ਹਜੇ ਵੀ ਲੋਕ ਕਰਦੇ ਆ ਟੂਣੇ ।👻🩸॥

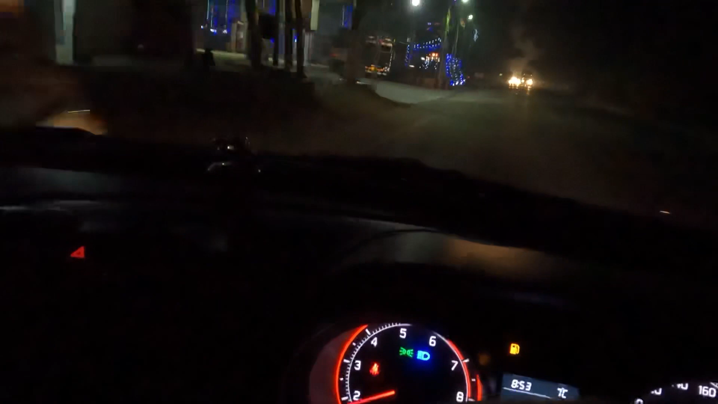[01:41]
ਪਹੁੰਚ ਗਿਆ ਪੈਟਰੋਲ ਪੰਪ 'ਤੇ, ਪਹਿਲਾਂ ਆਪਾਂ ਤੇਲ ਪਵਾ ਲਈਏ।
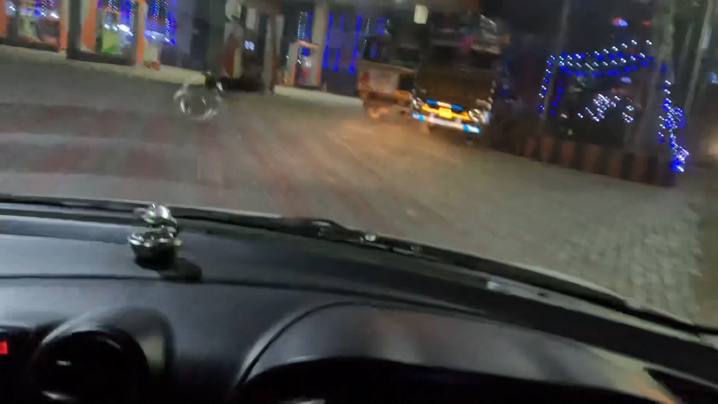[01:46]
ਬਾਕੀ ਇੱਥੋਂ ਪਟਿਆਲਾ ਥੋੜ੍ਹਾ ਹੀ ਰਹਿ ਜਾਂਦਾ, 10 ਕਿਲੋਮੀਟਰ ਆ, ਆਪਾਂ ਪਹੁੰਚ ਹੀ ਗਏ ਹਾਂ ਲਗਭਗ।